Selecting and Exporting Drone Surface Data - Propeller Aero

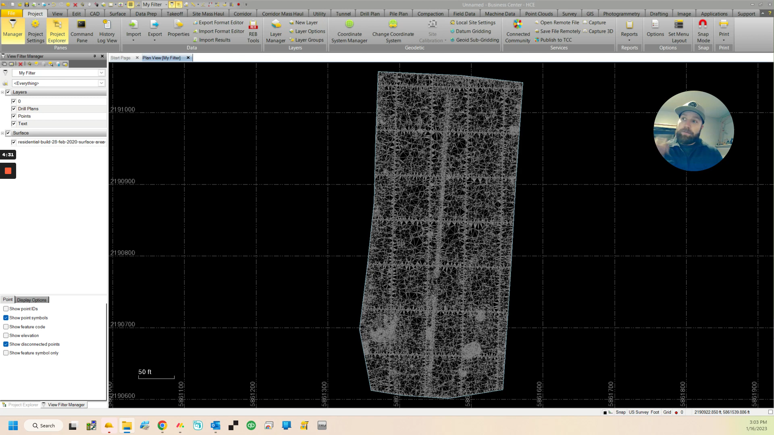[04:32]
should dump it in here and give us just that area that we measured so you see it's very dense there is no way to change the density of the export I haven't talked to Propeller about that